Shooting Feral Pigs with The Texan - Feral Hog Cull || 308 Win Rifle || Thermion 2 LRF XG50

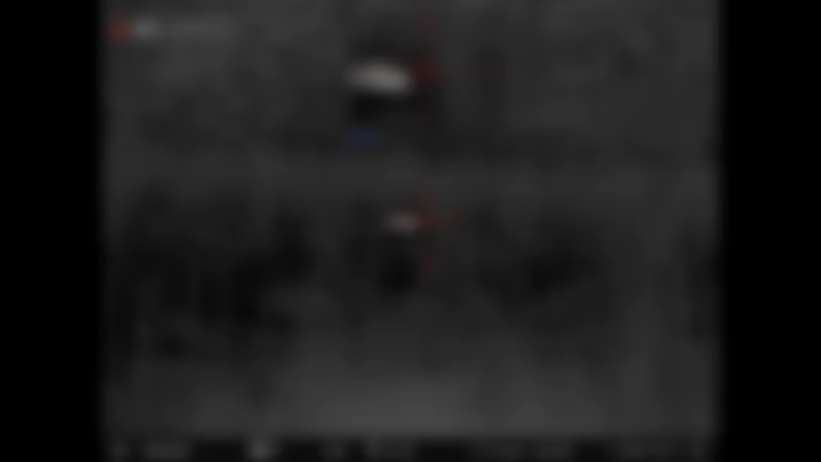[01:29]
Have a look at my mate's view running a Hick Micro Falcon FQ50.
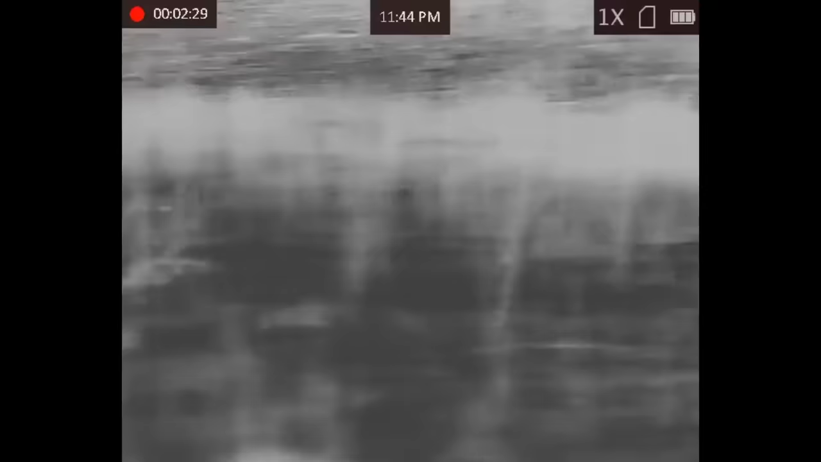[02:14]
Eight from eight with subsonics, happy days, let's keep going.
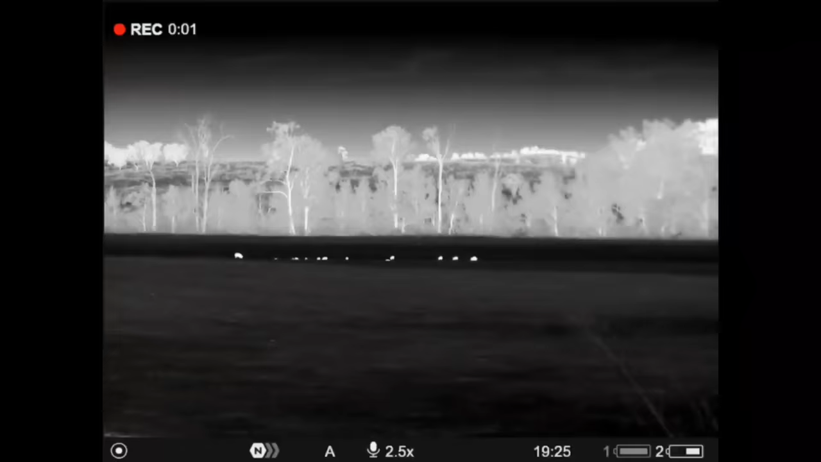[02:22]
Got one mob of pigs over on this side. Another mob of pigs just here.
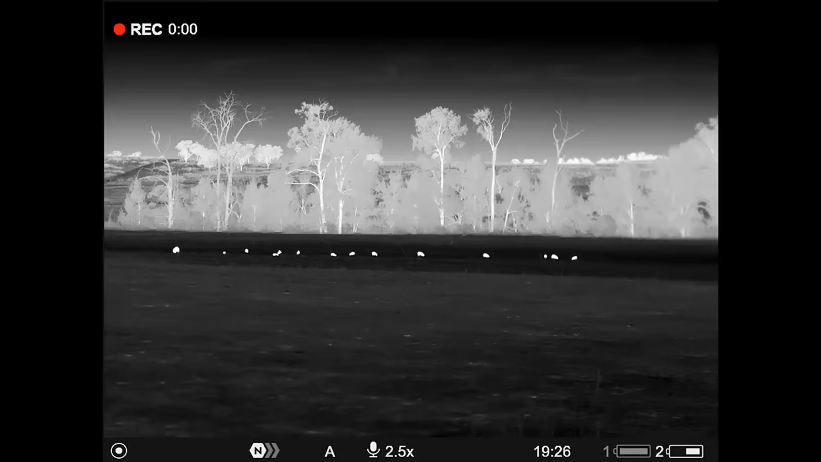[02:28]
It's a nice little line to look at. What have we got? 1, 2, 3, 4, 5, 6, 7, 8, 9, 10, 11, 12, 13, 14.
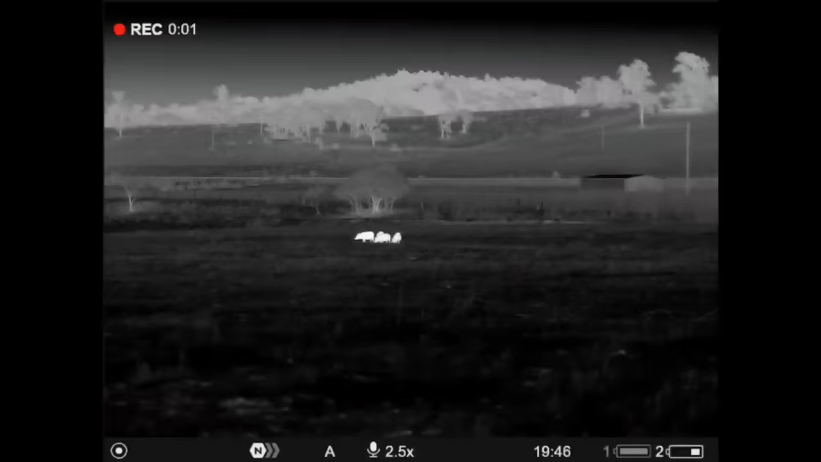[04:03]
Poor little guys here are in a little bit of strife, I think.
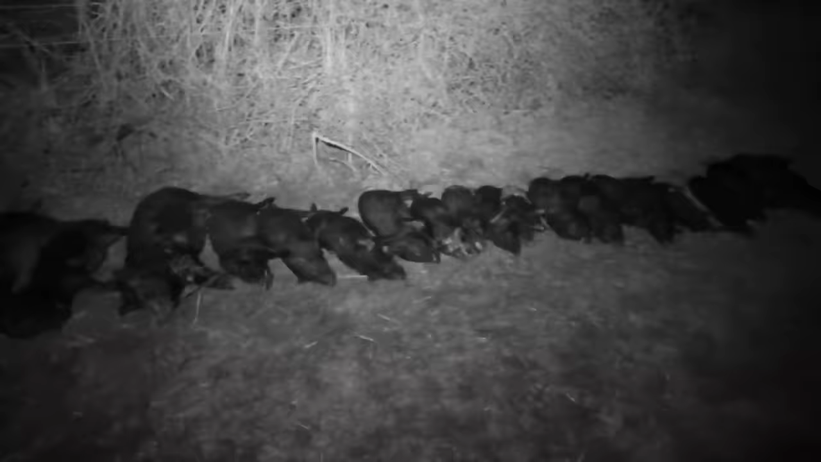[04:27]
We've got 20 out of that one paddock, so happy farmer. Let's see what else we can find.
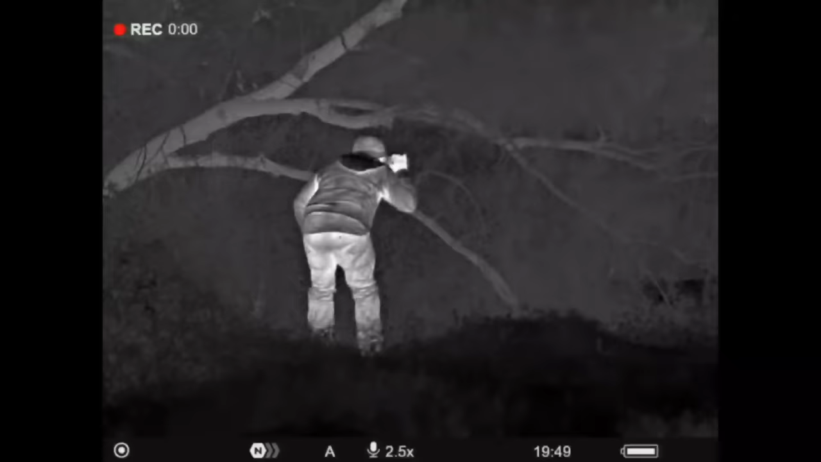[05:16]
Here's me mad Texan mate up here. It's a nice shot of his ass, isn't it? He's looking for a pig that went down in this bit of a river thing.
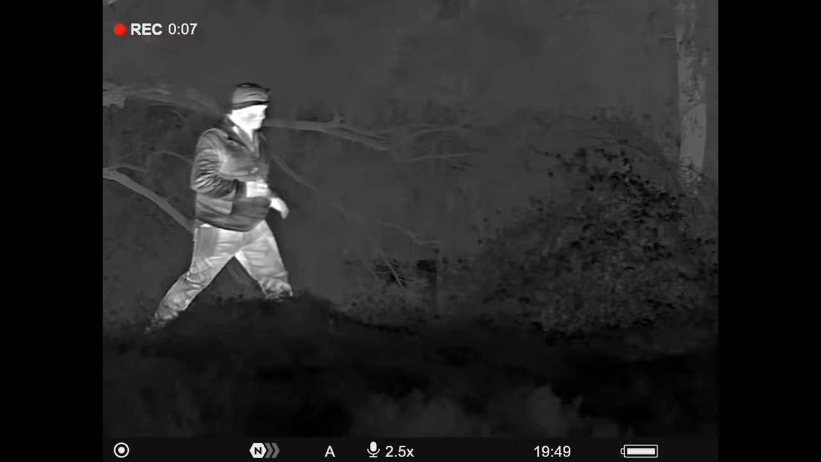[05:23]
We're not quite sure how thick it is in there. Didn't get a shot at him. We thought he might be hiding down in there. You never know. Sometimes you get lucky.
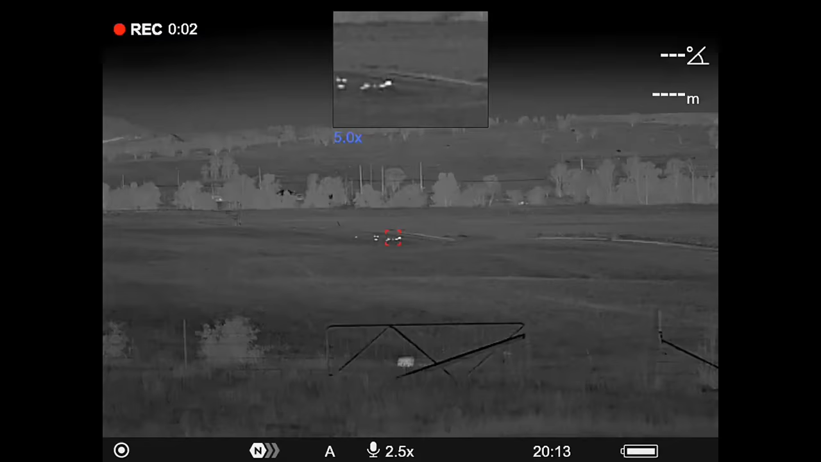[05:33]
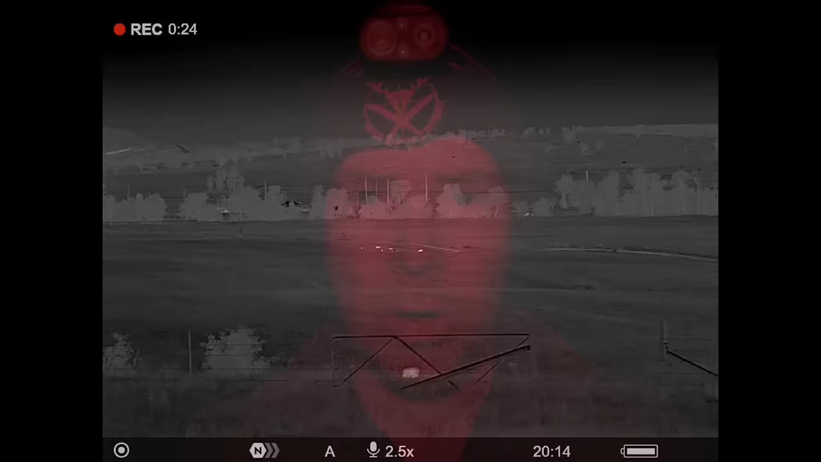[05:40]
I've had some pigs slip out behind me. I just have to hope that they don't run to the right, as I can't safely shoot in that direction.
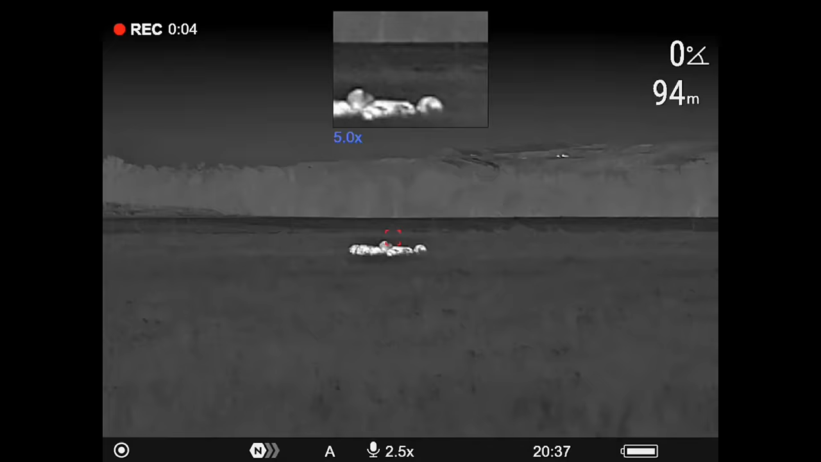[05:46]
He's not a bad boar, that one.
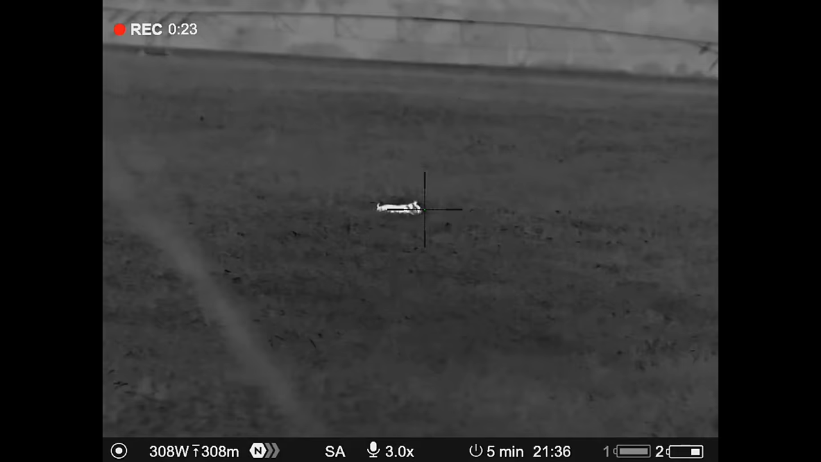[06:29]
We've just spotted some more pigs out in the long feed.
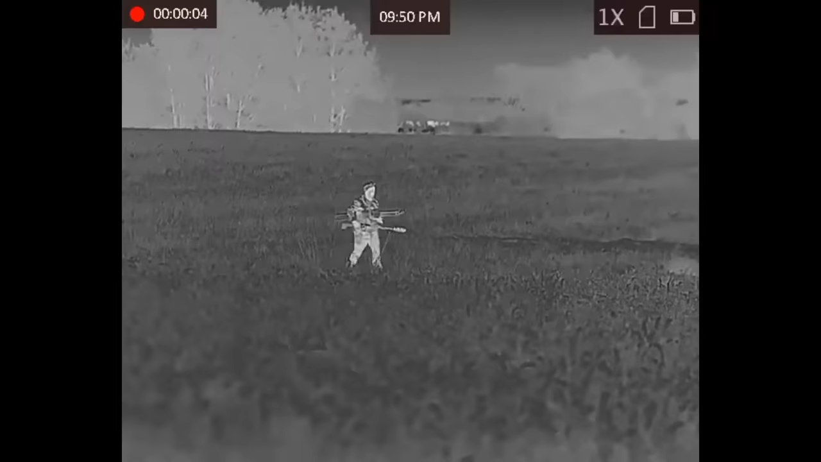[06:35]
There's definitely no shortage of them here.